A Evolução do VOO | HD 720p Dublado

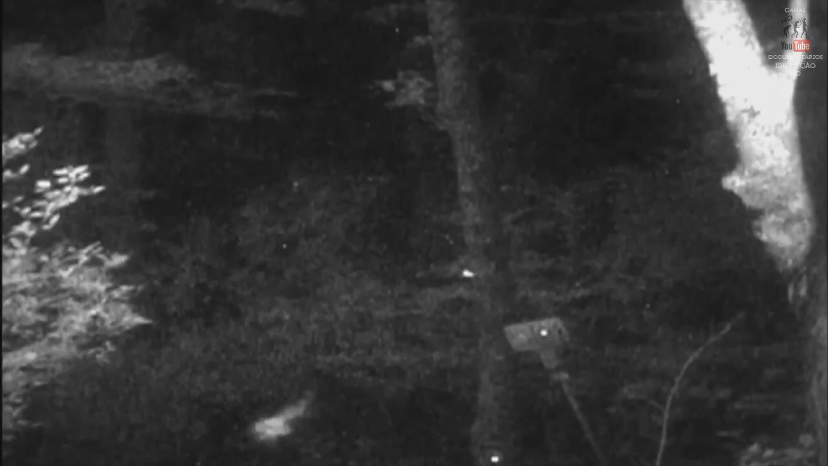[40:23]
Essa habilidade singular de controlar suas asas fez dos morcegos os especialistas nos céus.
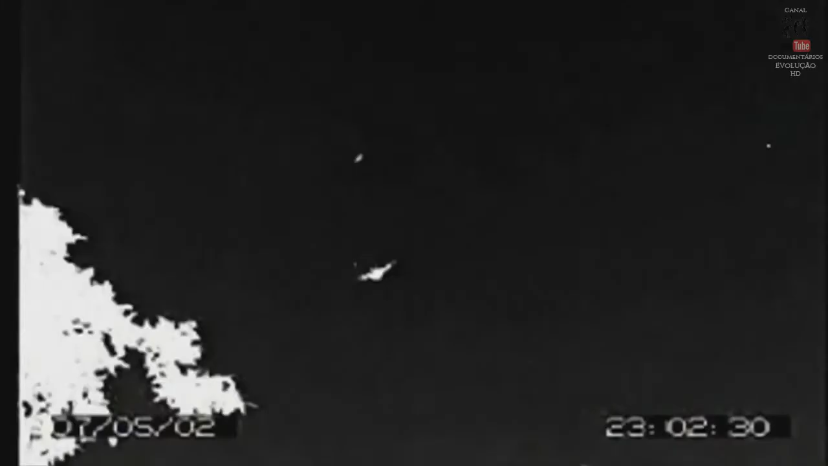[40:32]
Eles podem manobrar e frear instantaneamente e são capazes de mudar de direção até 10 vezes mais rápido do que um pássaro.